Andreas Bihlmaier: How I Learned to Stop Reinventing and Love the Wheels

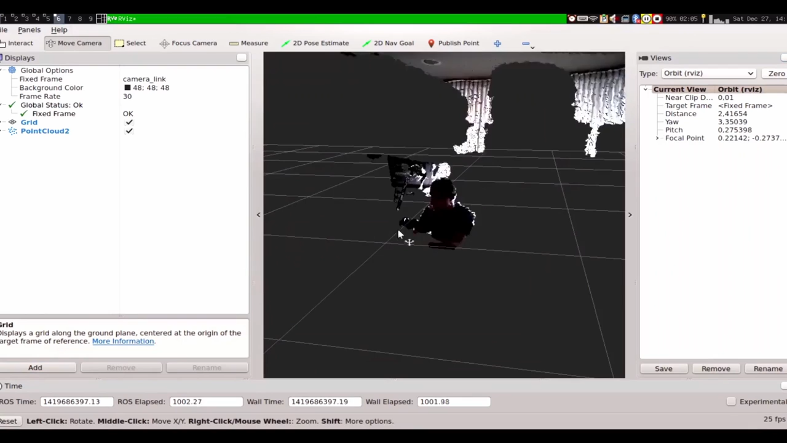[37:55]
And this is what you can do with Arvis.
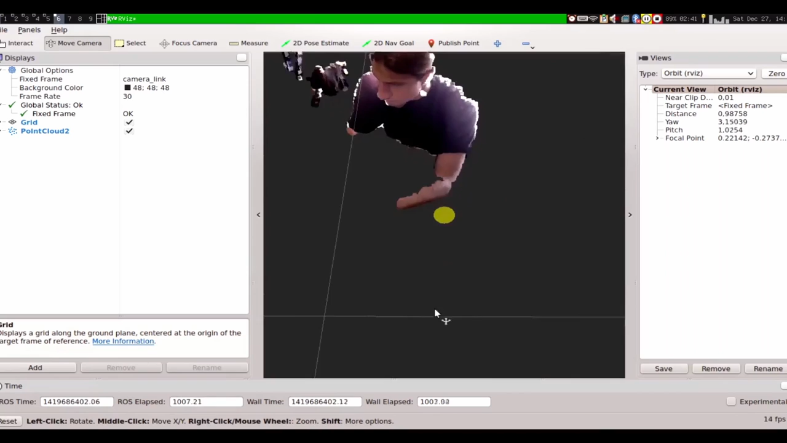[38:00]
So just start Arvis, add this point cloud, plug in to it, tell it on which topic to listen, how to do the color transform.
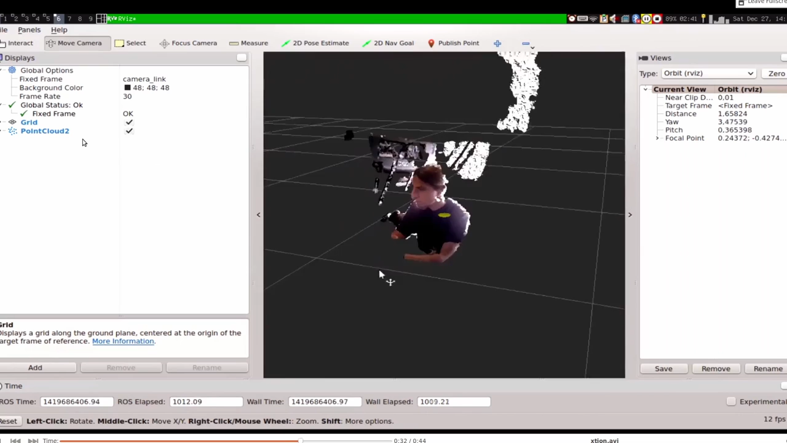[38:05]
And then you have three-dimensional point clouds
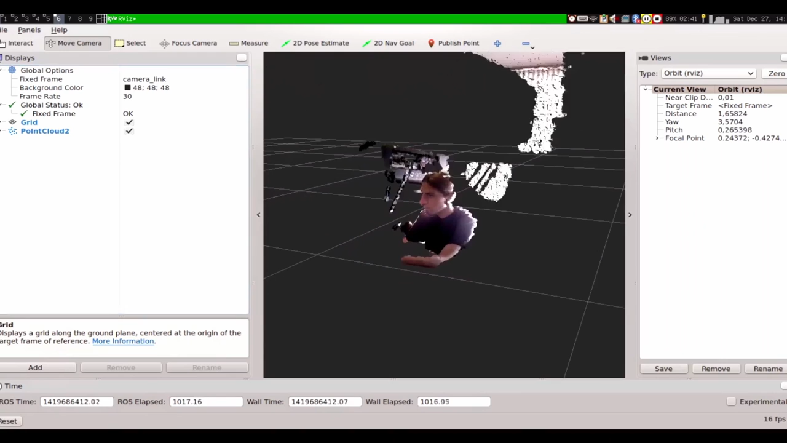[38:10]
introspectable by the human developer who needs to debug what's going wrong at the moment.
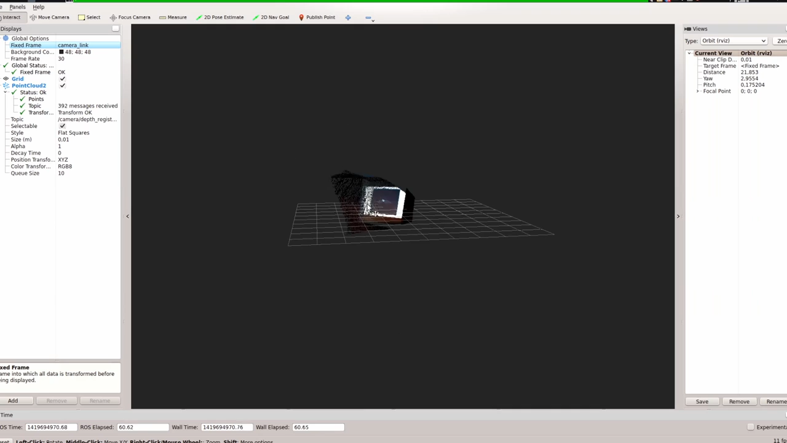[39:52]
Ah, there we go. So now we have a three-dimensional view here of our wall.